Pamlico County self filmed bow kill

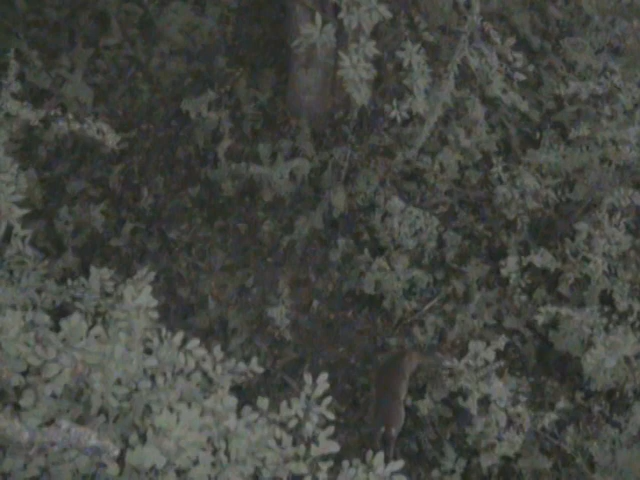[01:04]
This is supposed to be a deer bob looking yours for my stay because I think she's about the birds